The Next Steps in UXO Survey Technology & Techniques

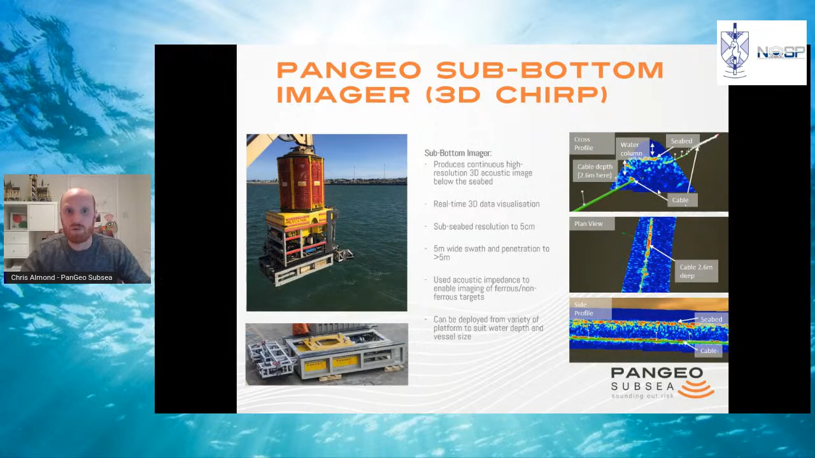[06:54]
It detects that boundary. So that enables it to image everything, including obviously ferrous, so munitions, pipelines, cables, but then also non-ferrous objects. So boulders, non-ferrous UXO, or buried concrete mattresses. And then being an acoustic system, it can be deployed on a variety of platforms.
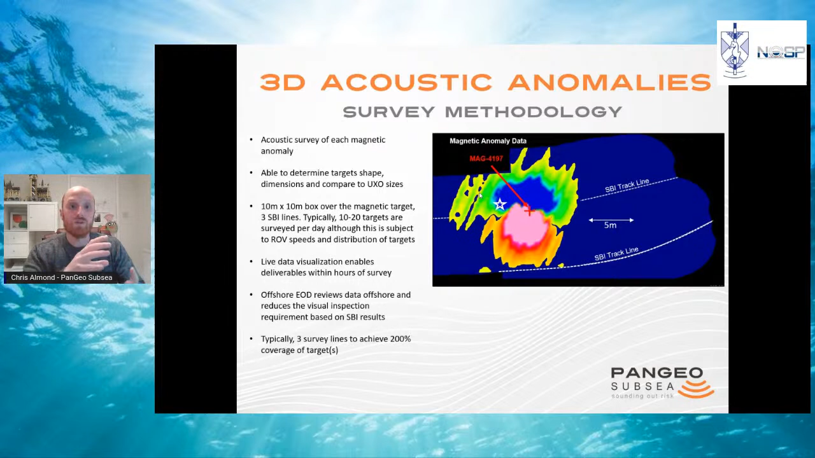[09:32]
But anywhere from 10, 20 targets a day is quite typical. All that data is then given to the onboard EOD specialist. They can review the acoustic images and then ultimately determine if that target is still of interest or not. So just to give you some examples now of anomalies which are indicative of UXO.
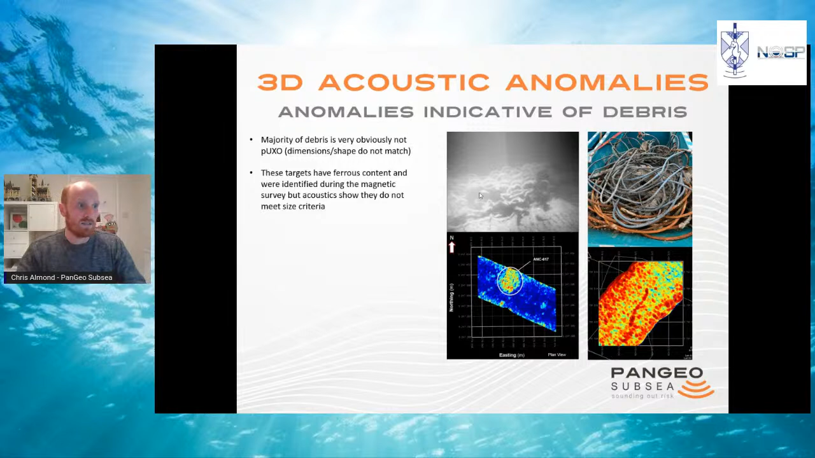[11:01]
You know there's definitely something various there. And prior to the acoustic survey, you would have spent several hours deburring that target to find, in this case, clumps of wire or chain. Just a few more examples.
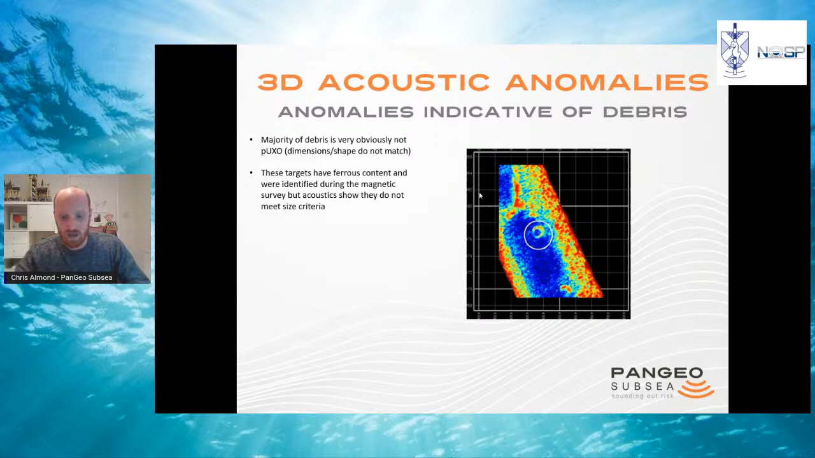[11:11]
But it's obviously very clear what the magnetics have detected isn't a potential munition.
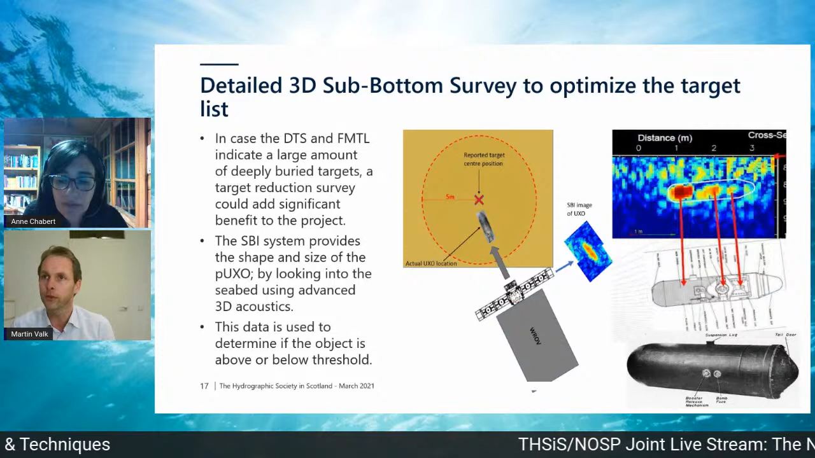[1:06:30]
This is also what Chris from Pangeo presented. Uh, you also see the same picture. Uh, the 3d sub bottom image provides the shape and size of the potential UXOs by looking into the seabed and we use this data to determine if the object is above or below threshold. Everything below threshold is subsequently considered as non UXO and left in C2. In the center image, you see the schematic of the RV, the SBI and the detailed survey. And on the right, you see the SBA SBI data correlated to the technical drawing of the LMB.